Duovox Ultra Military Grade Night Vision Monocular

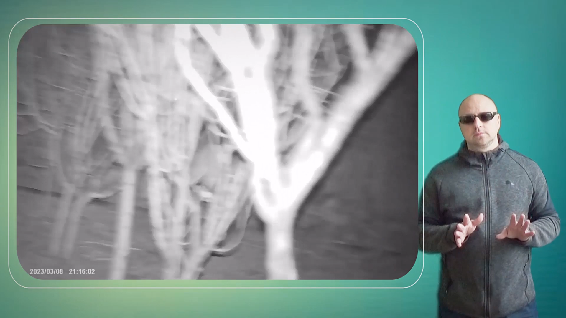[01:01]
It also has a digital zoom of up to 8x,
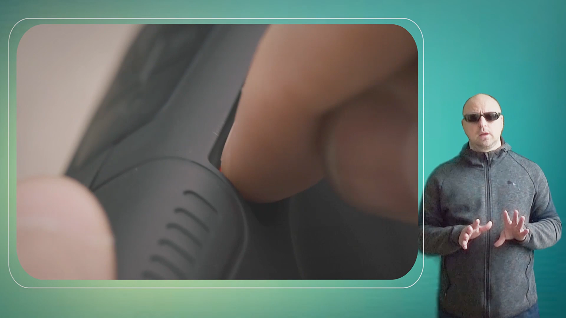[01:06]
allowing you to zoom in on your target for enhanced clarity.
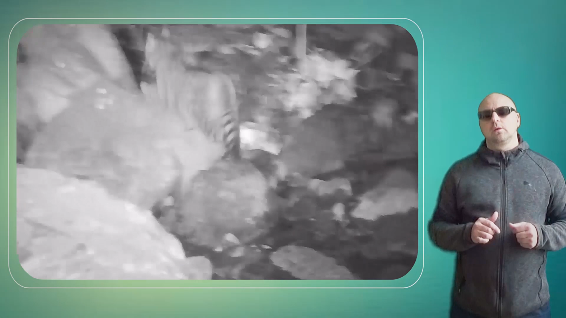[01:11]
The monocular is powered by two CR123A batteries, which provide up to 50 hours of use.